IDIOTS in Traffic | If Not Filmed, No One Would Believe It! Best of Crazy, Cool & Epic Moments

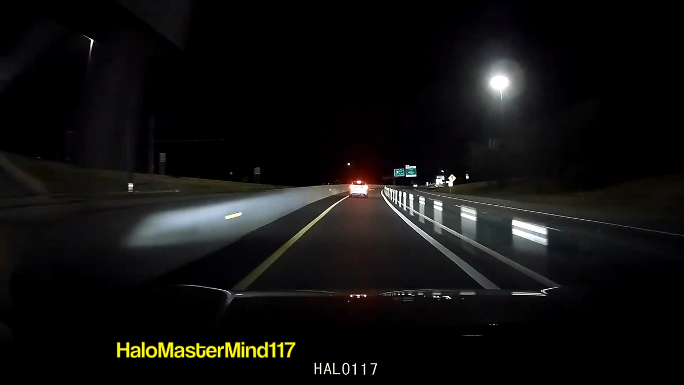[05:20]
On a second thought, this may be a good thing, because if she swerved in that split second, she could have lost control of her vehicle and end up in a far worse situation. Help me! Help me! Oh my gosh!